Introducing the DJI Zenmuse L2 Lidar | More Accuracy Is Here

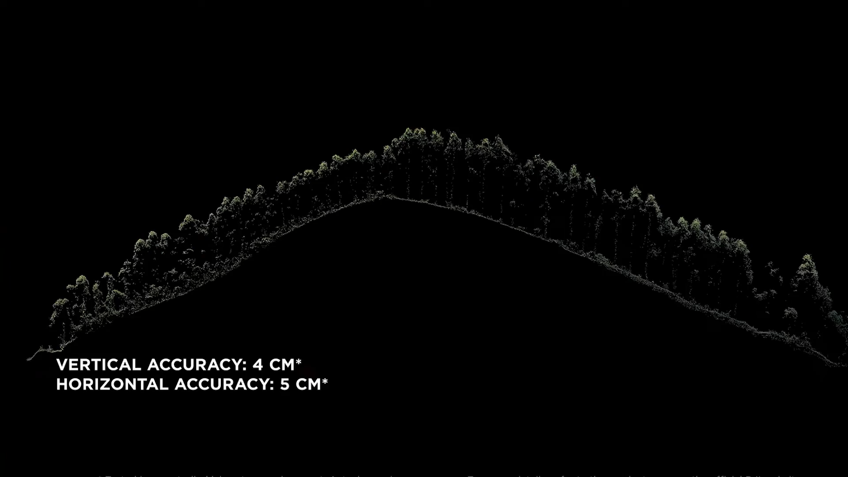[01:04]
the horizontal accuracy down to 4 centimeters.
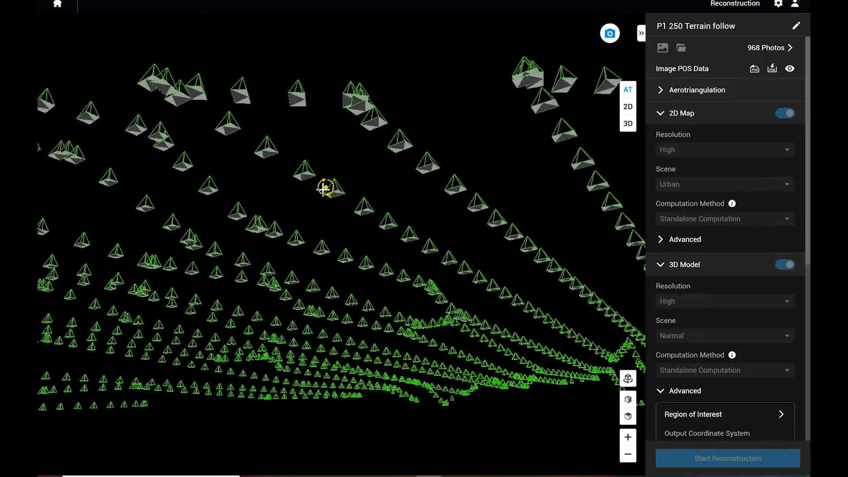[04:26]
Now, DJI Terra is the next step in the workflow process.